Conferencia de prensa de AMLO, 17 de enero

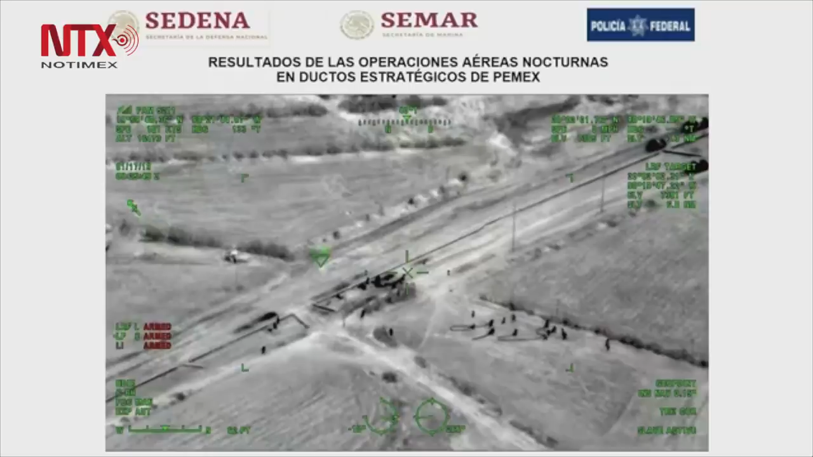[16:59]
los vehículos que van saliendo y las personas corriendo. Se movilizó también al personal por tierra. Damos la siguiente.